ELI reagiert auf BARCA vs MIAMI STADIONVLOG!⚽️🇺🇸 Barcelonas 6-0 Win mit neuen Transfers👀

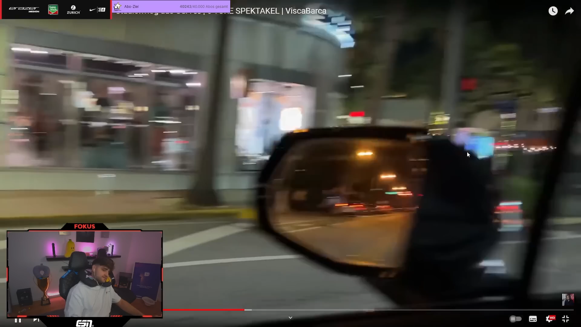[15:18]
Und hier links, rechts sind überall Einkaufsläden, Freunde. Da kann man schön shoppen gehen. Das ist, wovon ich geredet habe. Switch that V6 for the EV, ride around my city.